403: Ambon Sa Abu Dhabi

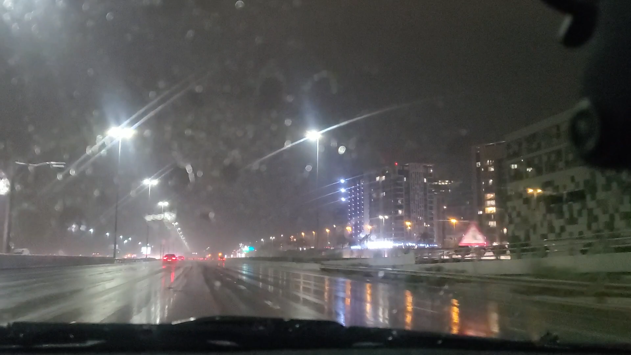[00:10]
Ang lakas ang ulan Para ka lang nasa Pinas Problema hindi umakita yung Yung daan Yung kulay sa daan Kung walang mga kulay kulay, maliligaw ka lang Wala ka din niya Kala ba dito Wala rin atakbo Dahil matulos yung mga
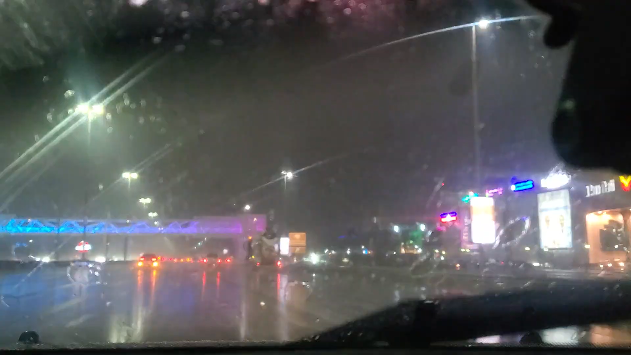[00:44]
Lansangan Dito sa Abu Dhabi Ayan